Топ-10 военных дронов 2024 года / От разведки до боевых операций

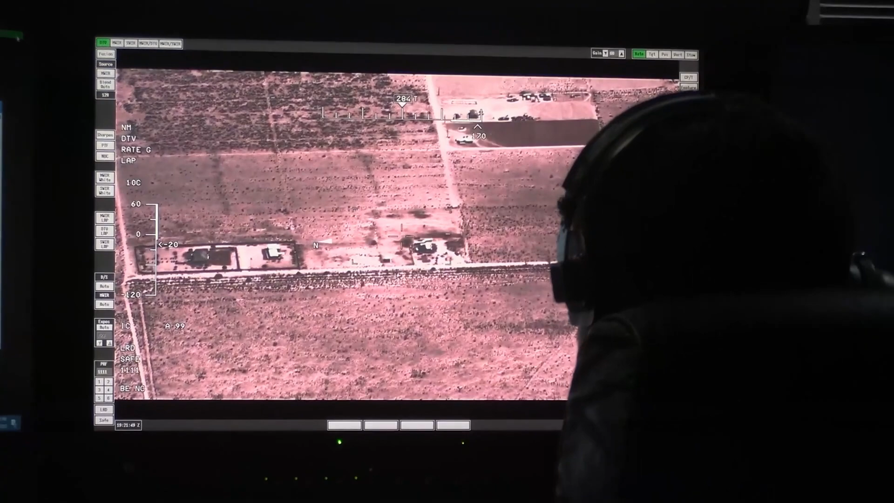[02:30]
включая инфракрасный датчик, цветные и чёрно-белые дневные телекамеры и лазерный целеуказатель.
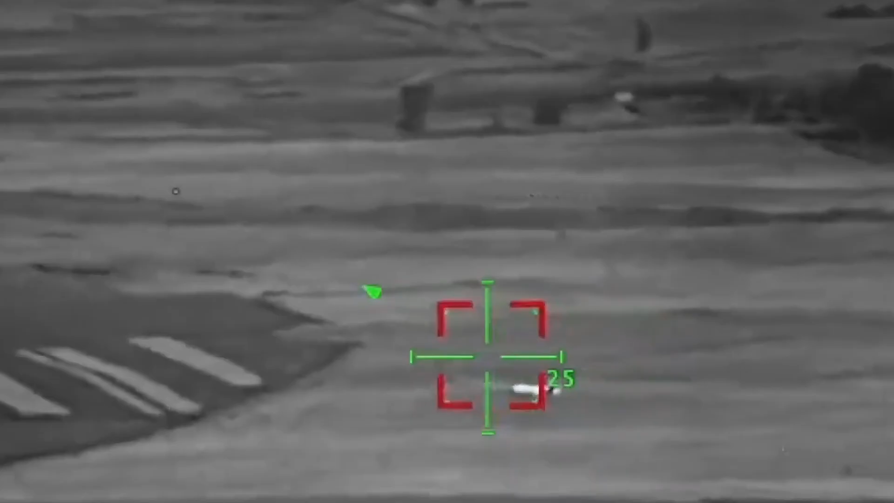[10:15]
наведения и полуактивными лазерными головками самонаведения.